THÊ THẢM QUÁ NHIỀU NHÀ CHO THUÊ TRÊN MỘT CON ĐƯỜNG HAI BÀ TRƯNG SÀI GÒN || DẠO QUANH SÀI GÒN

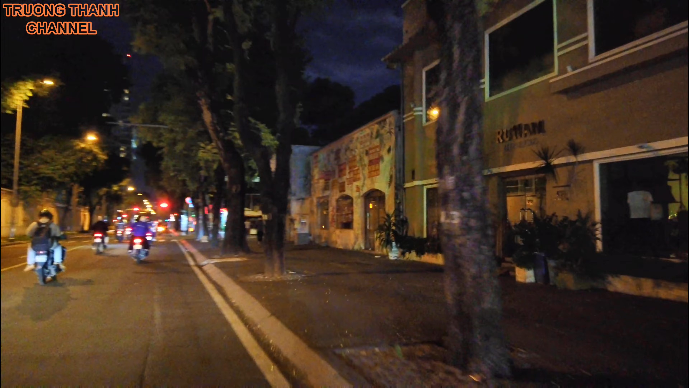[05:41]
đây có một căn dán đầy nè, đầy mặt đường, đối vui
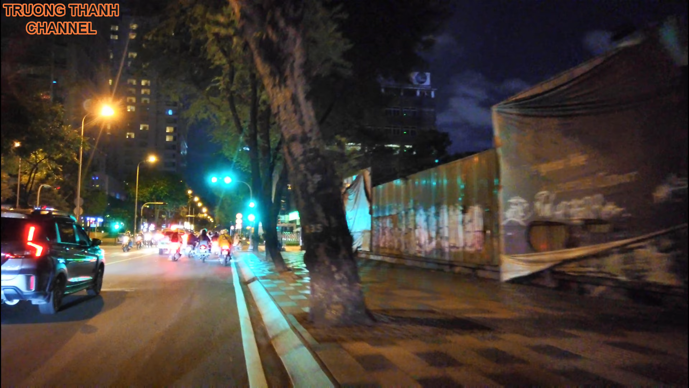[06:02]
đi thẳng luôn, qua bên đây là bên phải, quẹo phải, bên đây là họ muốn gọi bức bại với một con đùa đi thẳng tới xíu thì